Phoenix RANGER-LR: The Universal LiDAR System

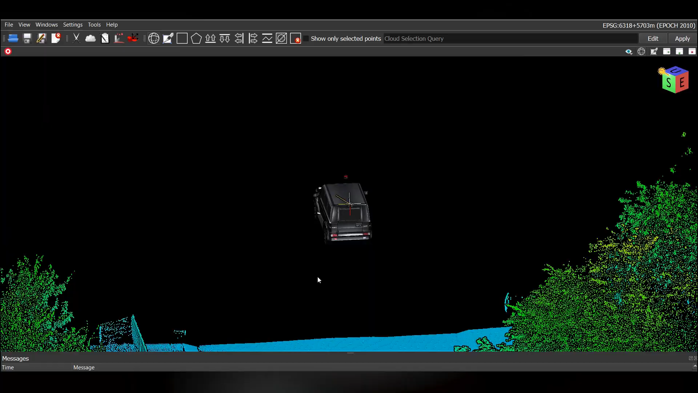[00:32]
but can also be easily swapped to a mobile vehicle for ground applications, making it one of the most versatile LiDAR mapping systems ever created.
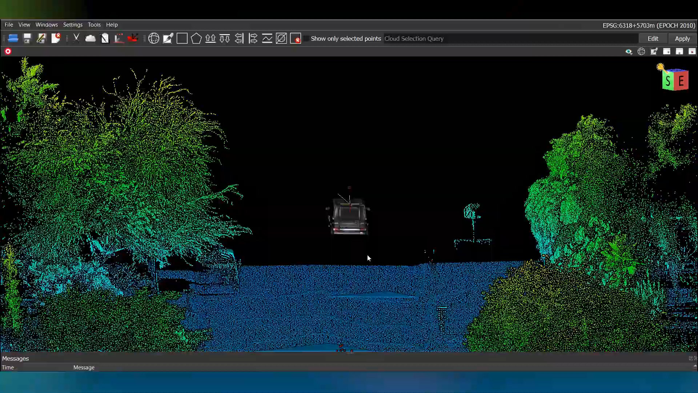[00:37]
This system has been purposely designed for the most demanding mapping applications, boasting impressive specs like long-ranging and high point density, precision, and accuracy.
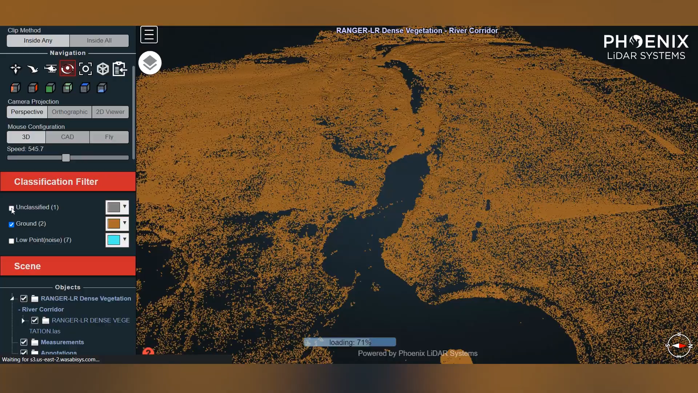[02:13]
you can fly at 400 feet above ground level at 8 meters per second and collect over 190 points per square meter on a single pass, giving operators more data in a shorter amount of time.
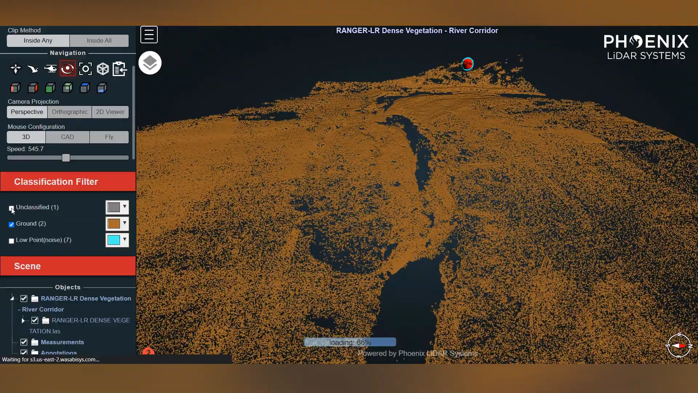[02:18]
As another example, you can fly a helicopter at 550 feet above
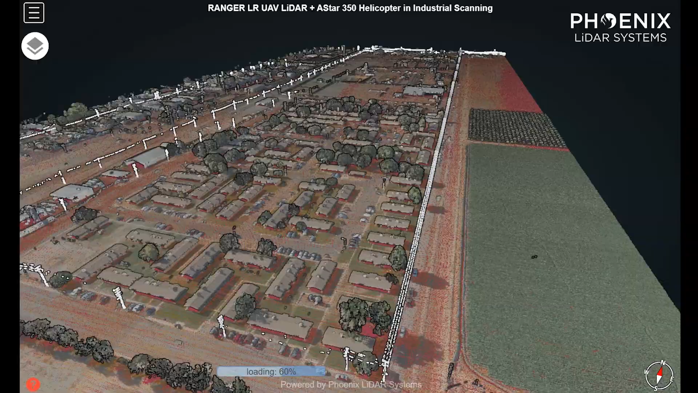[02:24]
ground level and 55 knots while still collecting over 30 points per square meter on a single pass.
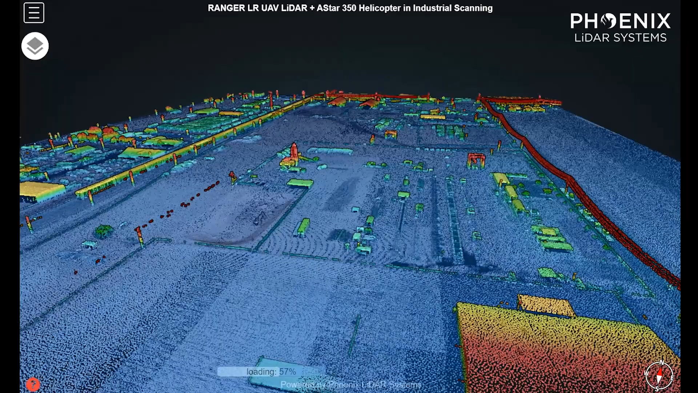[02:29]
Depending on the measurement rate setting, this system is capable of up to 15 target returns per laser pulse for enhanced mapping of vegetation structure.